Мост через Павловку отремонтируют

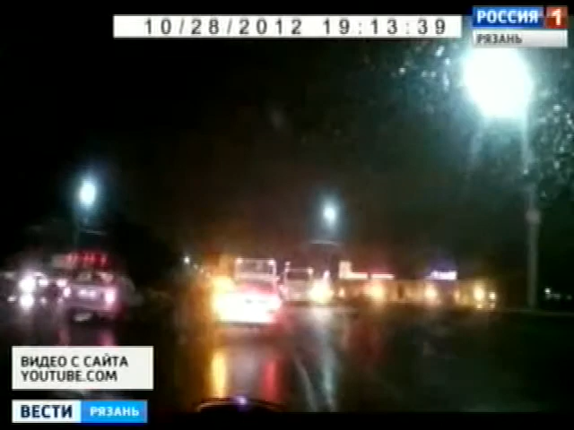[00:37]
В какой-то момент машина цепляет отбойник и летит со злополучного моста прямиком в Павловку.